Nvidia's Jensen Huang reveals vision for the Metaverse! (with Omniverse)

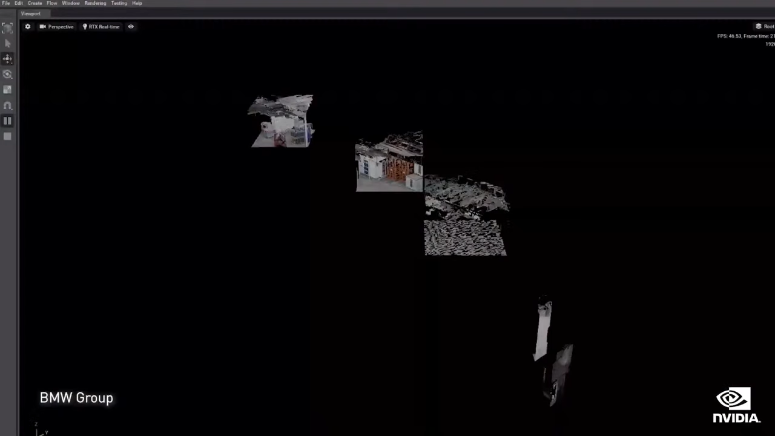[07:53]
At GTC Spring, BMW showed us how they're building a digital twin of the Rogensburg factory.